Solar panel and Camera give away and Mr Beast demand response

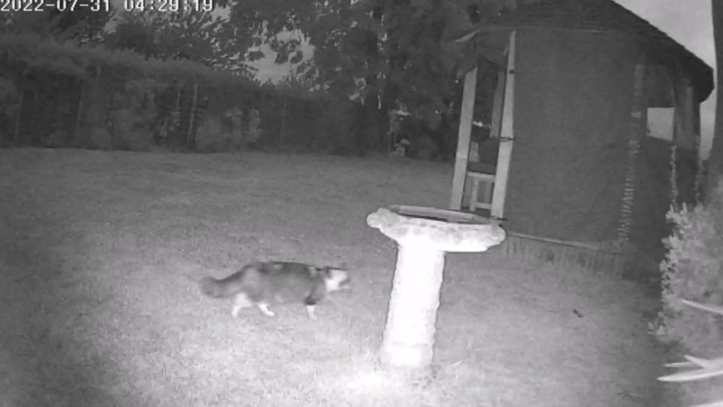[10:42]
see what's going on the sensor did pick up movement it picked up a cat in the garden it picked up birds going to the